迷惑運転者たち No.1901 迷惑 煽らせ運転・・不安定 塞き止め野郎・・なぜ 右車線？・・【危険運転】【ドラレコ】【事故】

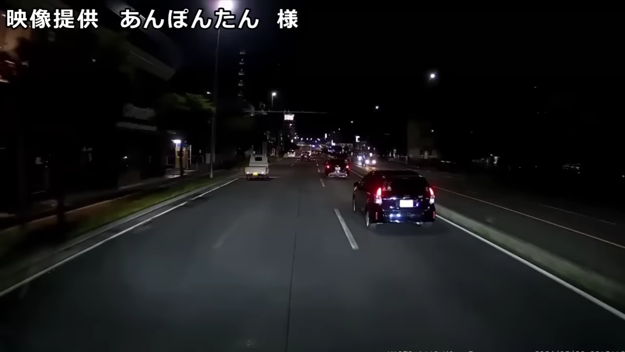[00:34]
加速はさ、おかしいよな。スマホか？一定で走るっていうことを知るわからないけどね。後ろのこいつはさすがに地味で切れてきてるよ。いやいやいやいやいやいや、怒れ怒れ、怒られる運転してんだから。こいつがバカだよな。